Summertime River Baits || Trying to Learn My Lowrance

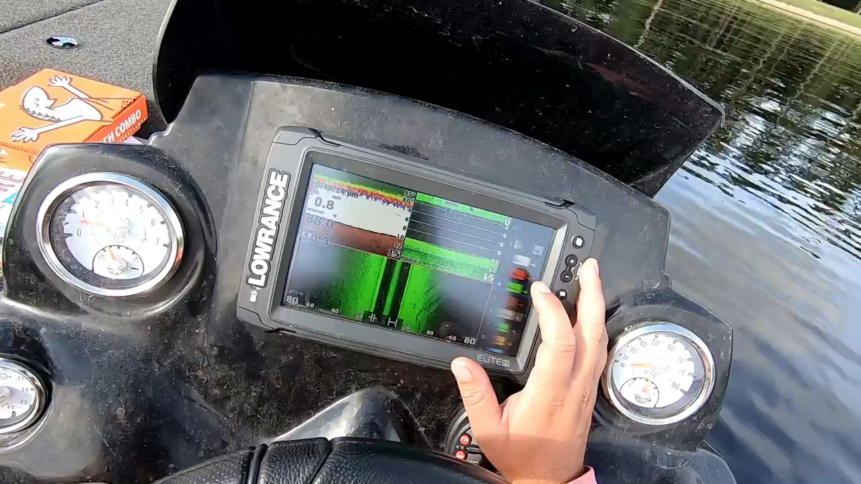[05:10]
I knew that thing I'm about to jump in I ain't going to be right yes I am yeah I'm going to hit the motor because it's running but why
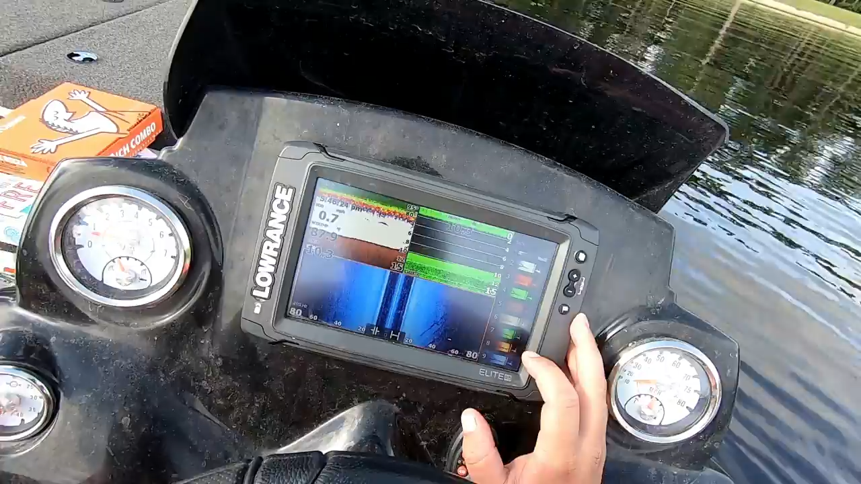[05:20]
how how we all be able to get back in huh
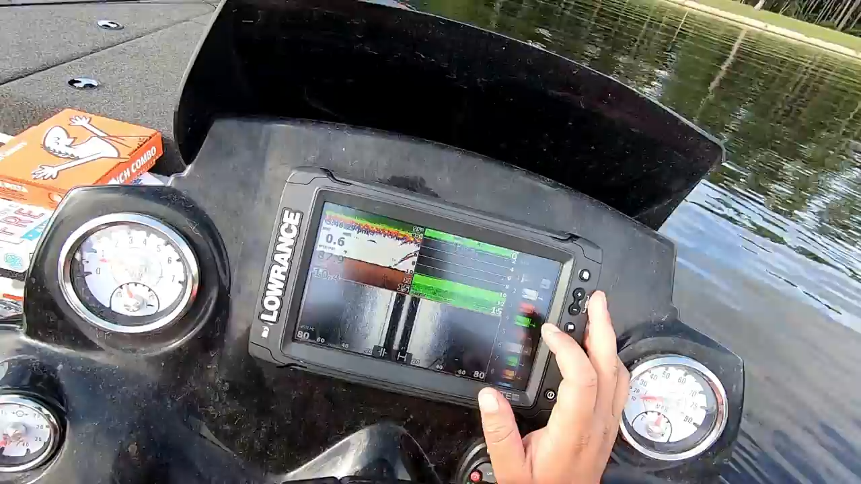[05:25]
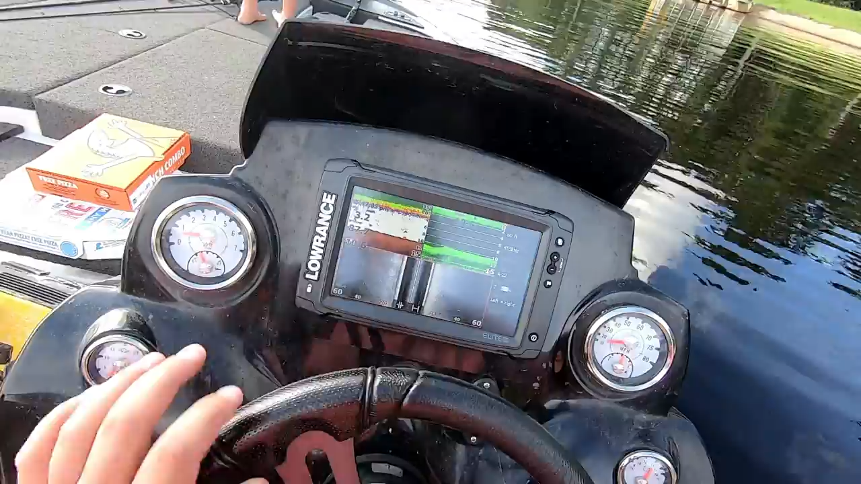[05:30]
there's a couple fish right there but shouldn't you be able to see them on the bottom one the bottom one what the bottom part of your street
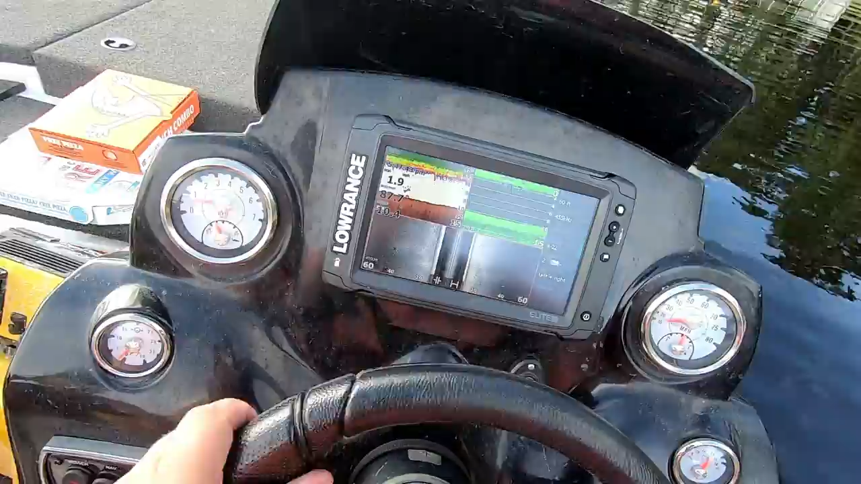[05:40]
that right there's 60 foot off each side them two right there straight down
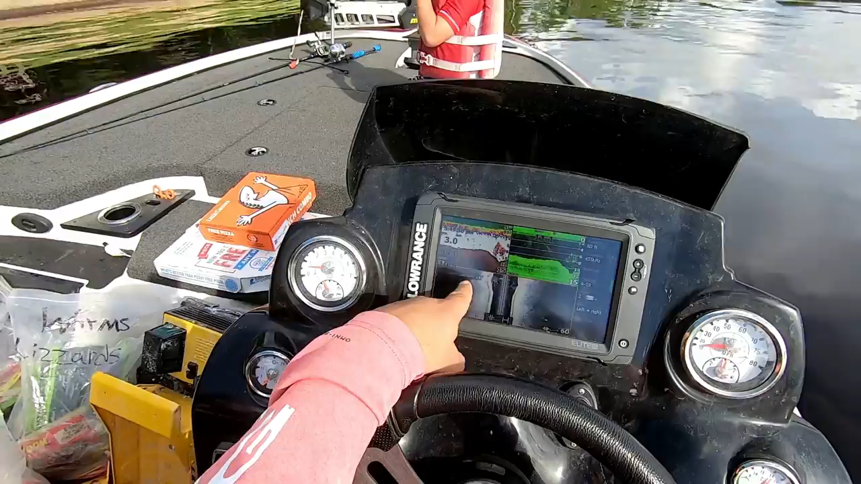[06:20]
yeah right here dude that is I can't see nothing oh oh you see the auto bait right there
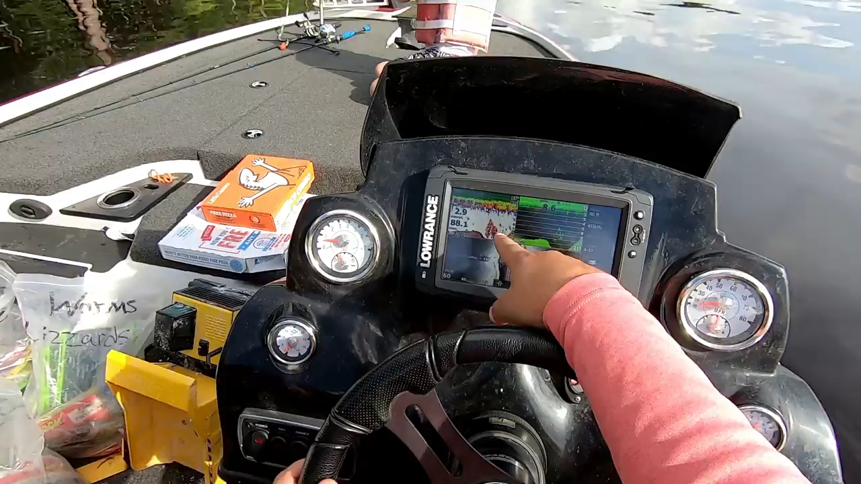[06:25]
that's probably bass or something right there
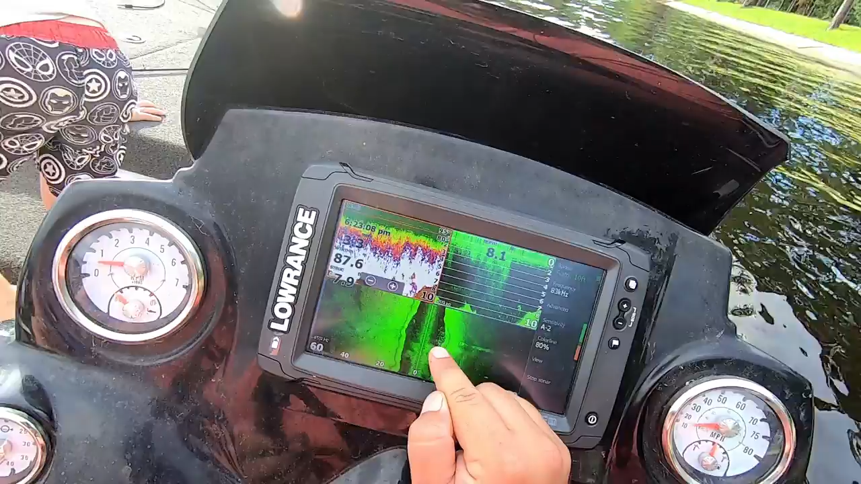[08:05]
and there's a bunch of dots right there I don't know what that is is that fish
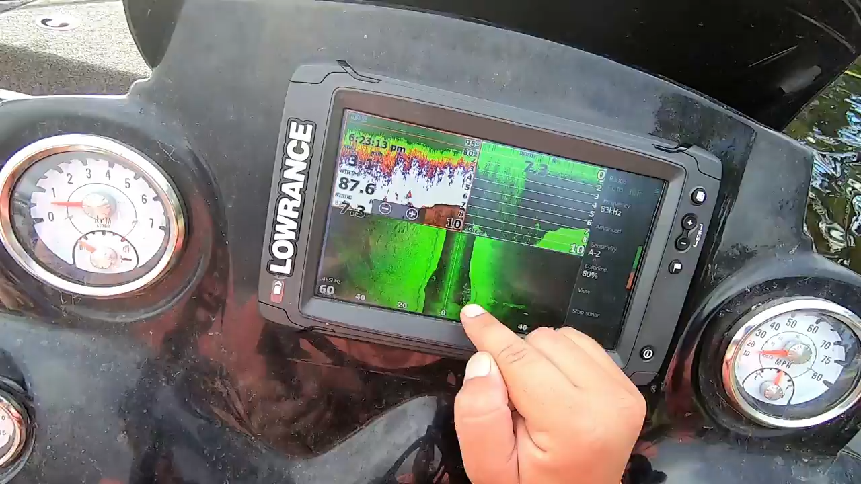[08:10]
dots they're right there ain't they can't
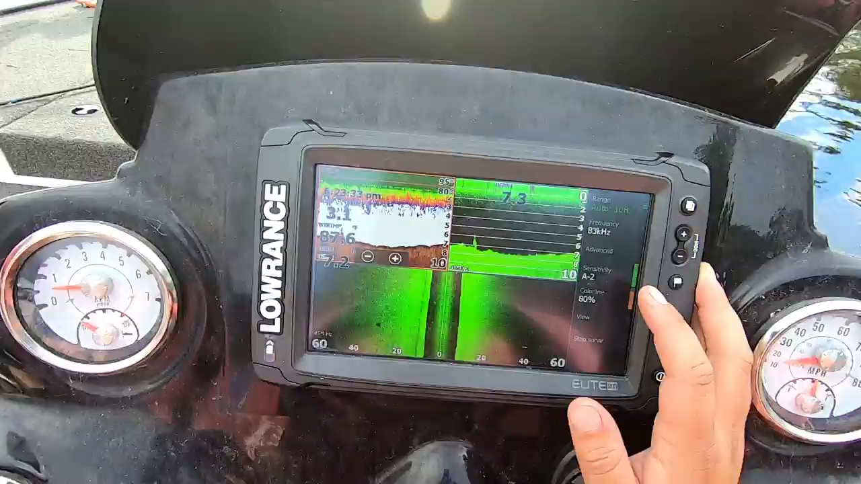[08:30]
that's ice probably too shallow up there to see what the dang dot looks like
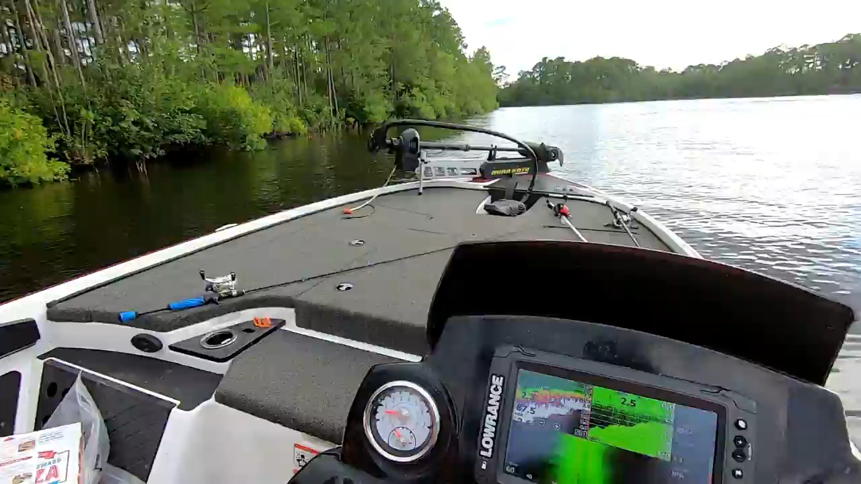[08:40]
okay so it's too shallow to see the dot going down in the city
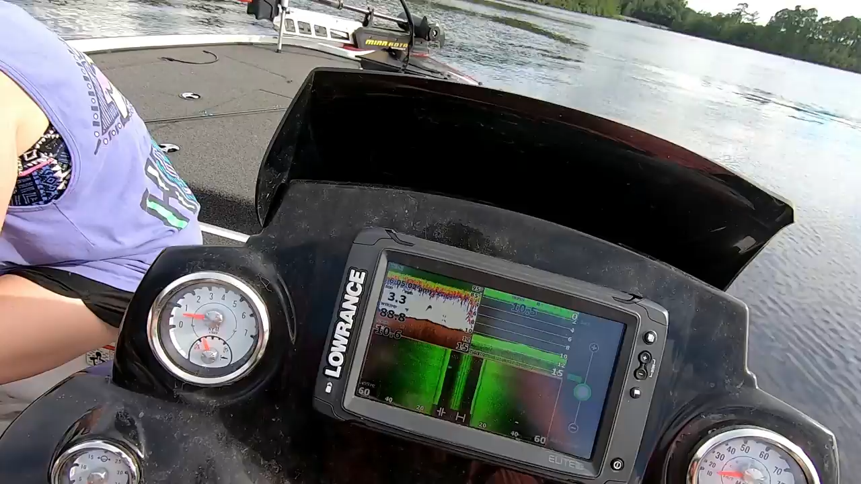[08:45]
looks like there's some fish right there under the boat dude I'll
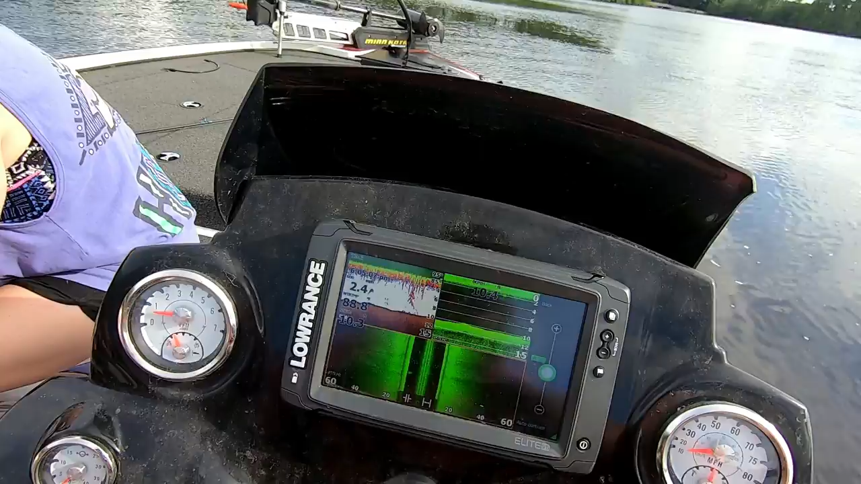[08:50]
just stick on the ladder stay right there in two no cause if you fall off that ladder there ain't nothing there
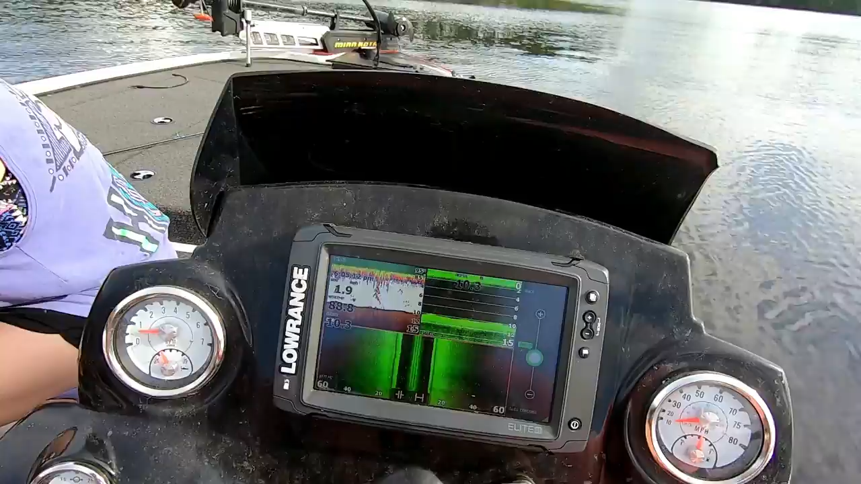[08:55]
look at that
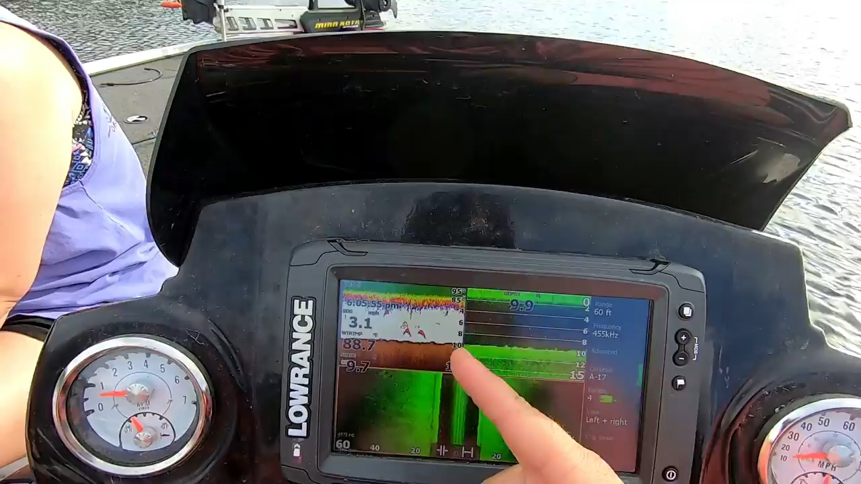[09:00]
some kind of fish ain't it right there dogs three dots three dots right there that's them three fish but I don't know what they're I don't know they just
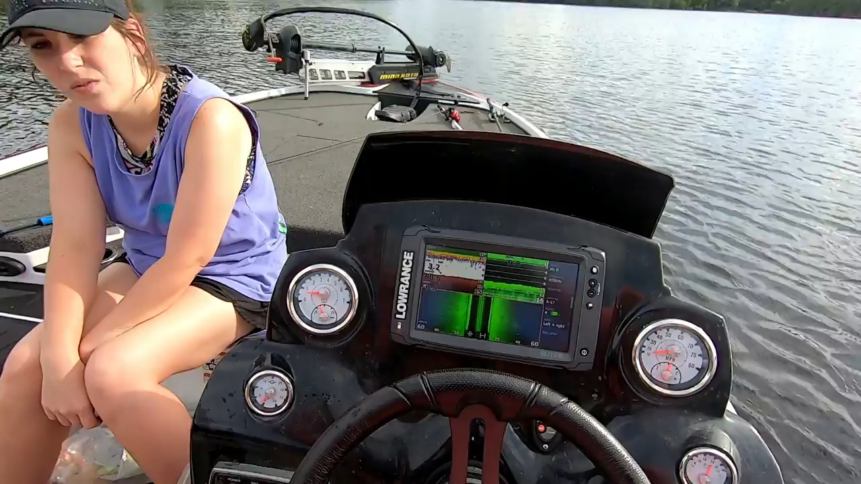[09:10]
suspended up there or something
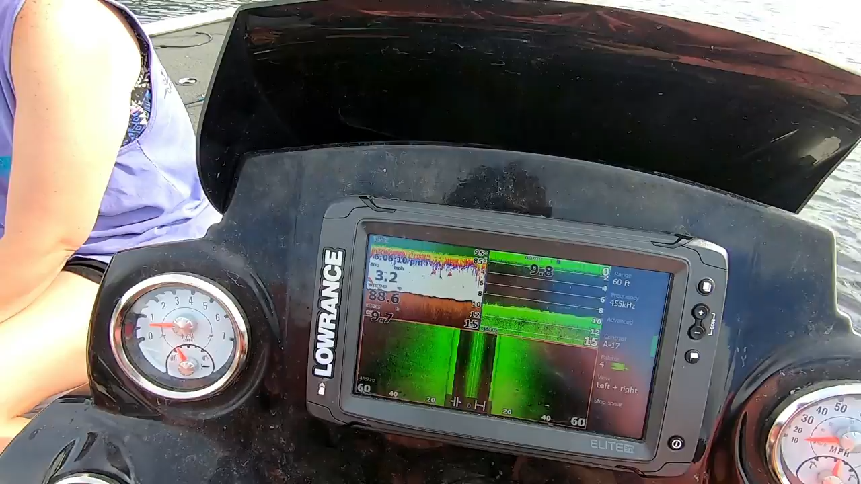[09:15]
is that fish see I don't know if all that's fish or not all them dots